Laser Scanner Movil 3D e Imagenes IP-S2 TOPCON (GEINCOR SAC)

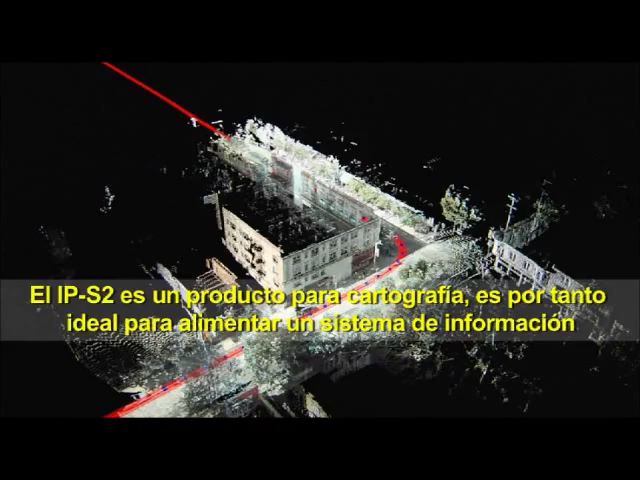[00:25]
so it's ideal for GIS, for utility companies, companies that are involved in the mapping processes.
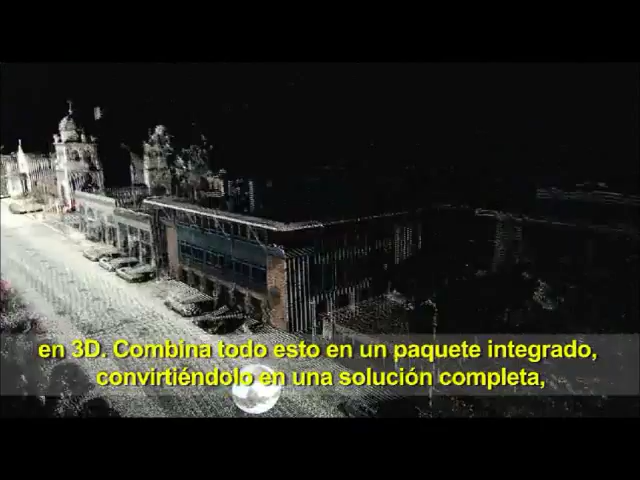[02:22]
It ties this all together into an integrated package as really a turnkey solution that's all performed as part of the off-the-shelf system.
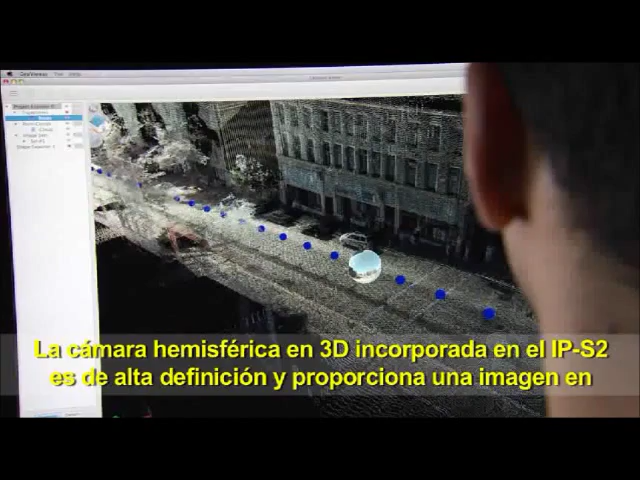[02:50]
The 3D hemispherical camera that comes with the IPS2 is a high-definition camera that gives you a 3D view of your environment. So it's a picture all around.
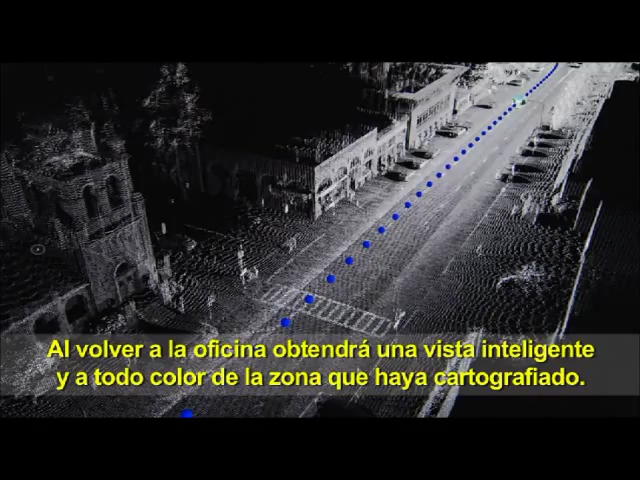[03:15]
intelligent view of the area that was mapped.
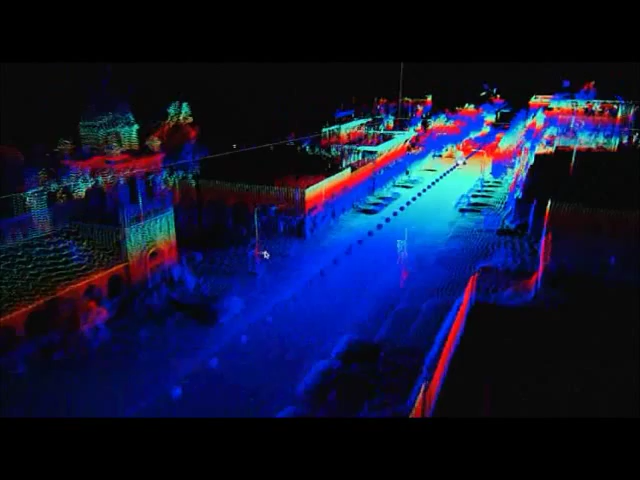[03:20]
It's difficult for us to really understand numbers or text information without really sitting there and thinking about it. But with a picture, our mind just knows immediately what we're looking at.
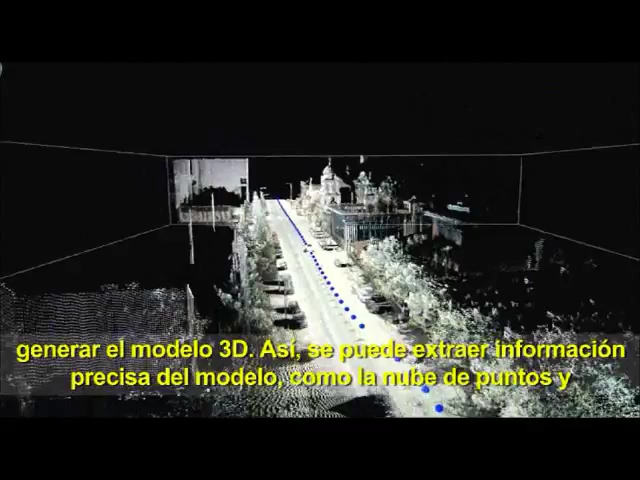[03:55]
From there, you can take this accurate model information, point cloud and imagery,
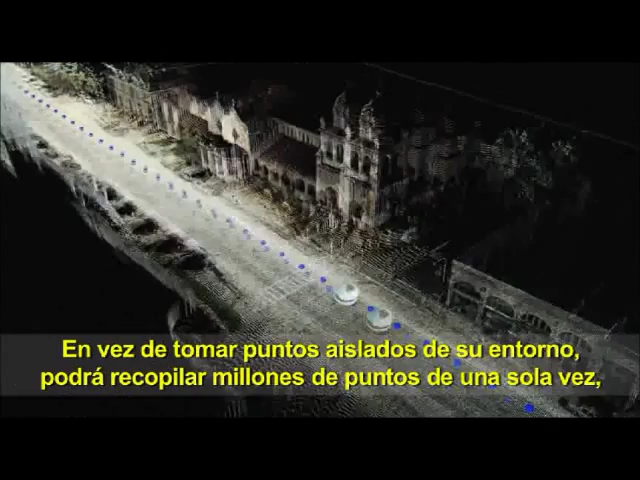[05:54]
you're able to collect millions of points at once and then distill that information
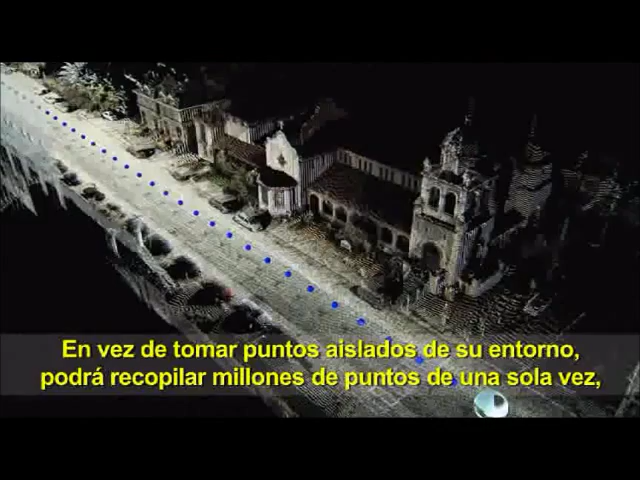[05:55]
down and use it for all sorts of different applications.